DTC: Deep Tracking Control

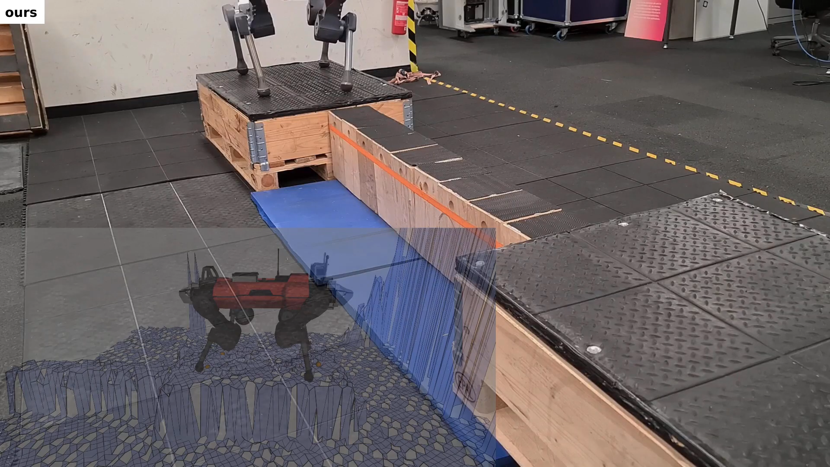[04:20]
by observing demonstrations for optimal foot placement the policy learns how to confidently overcome narrow obstacles such as beams